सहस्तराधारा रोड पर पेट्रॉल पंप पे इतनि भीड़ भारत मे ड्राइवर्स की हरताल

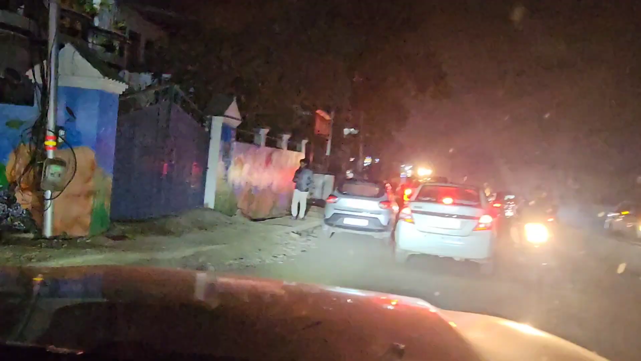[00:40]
और ये भी कम से कम आधा किलोमीटर की लाइन है।
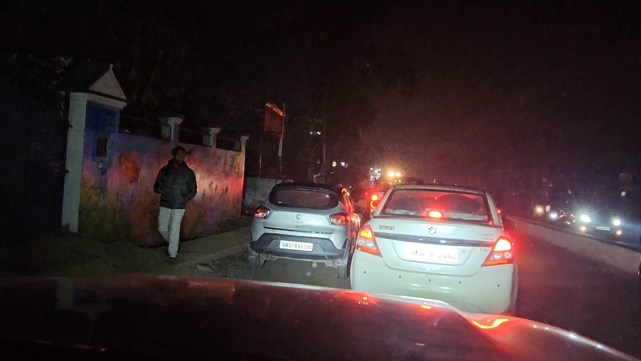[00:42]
अभी मैं आपको दिखाता हूँ थोड़ा सा जूम करके, देखो पेट्रोल बहुत आगे जाके है,
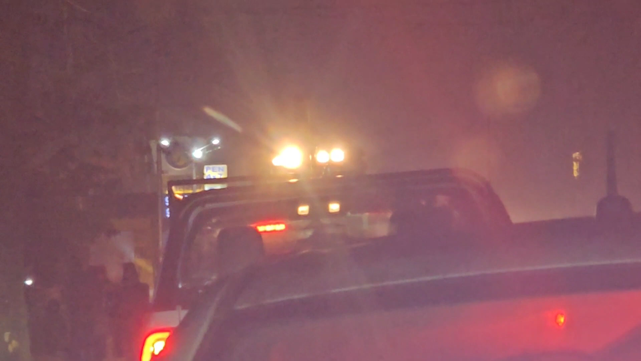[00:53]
इतना आपको मैं दिखा सकता हूँ, उतना दिखा लेता हूँ आपको। जेसीबी खड़ी बीच में गाड़ी और पेट्रोल दो लास्ट में जाके है, देखो दिख रहा आपको बोर्ड।
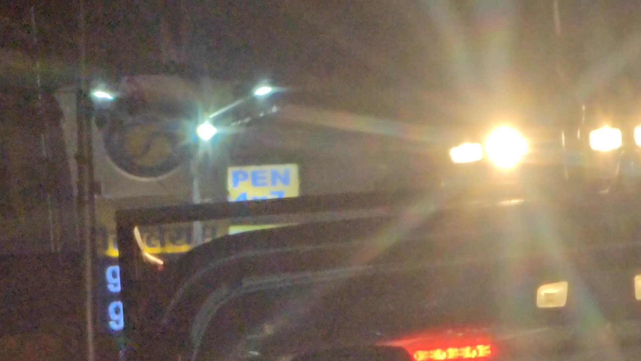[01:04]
तो ये स्थिति हो चुकी है,
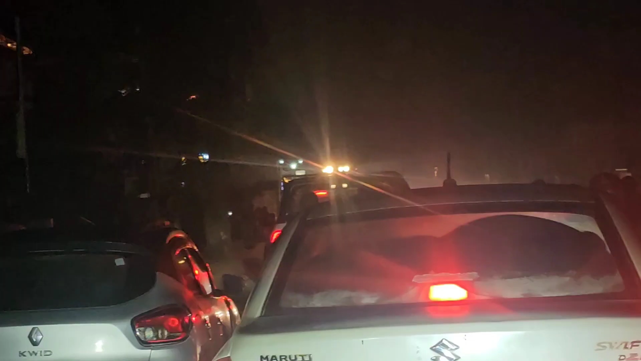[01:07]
अब गाड़ी खड़ी कर बैठ जाते हैं आराम से यहाँ पर, क्योंकि बैठना ही पड़ेगा अब, क्योंकि जब गाड़ी आगे बढ़ेगी तभी हमें पेट्रोल भर सकते हैं।
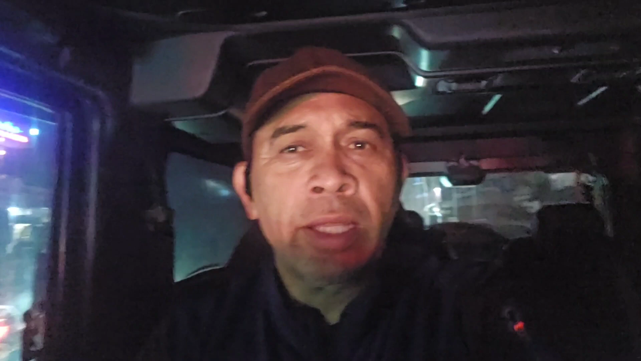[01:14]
मैं दिखा देता हूँ आपको भी थोड़ा सा,
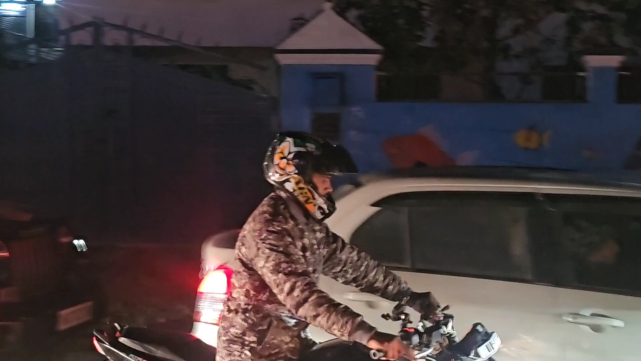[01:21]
तो लाइन लगी है और लाइन आगे तक लग रखी है, ये मैं आपको दिखा देता हूँ, ये हाल है देखो।
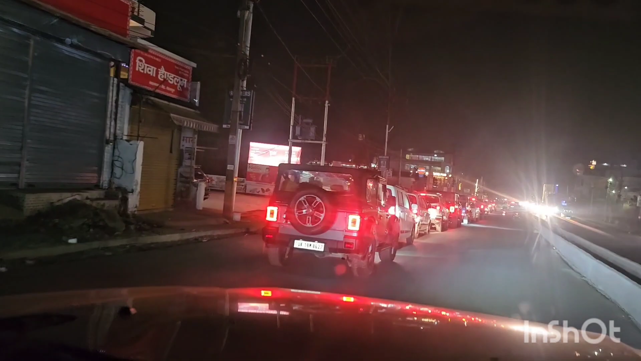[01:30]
बहुत ही बुरा हाल हो चुका है पेट्रोल पंप पे, लाइन पे लाइन लगी जा रही है,
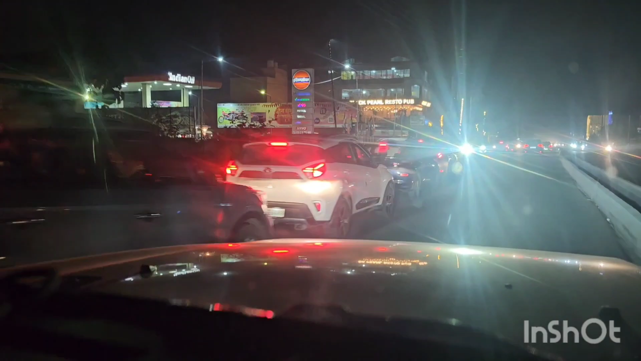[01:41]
स्थिति बहुत ख़राब होती जा रही है।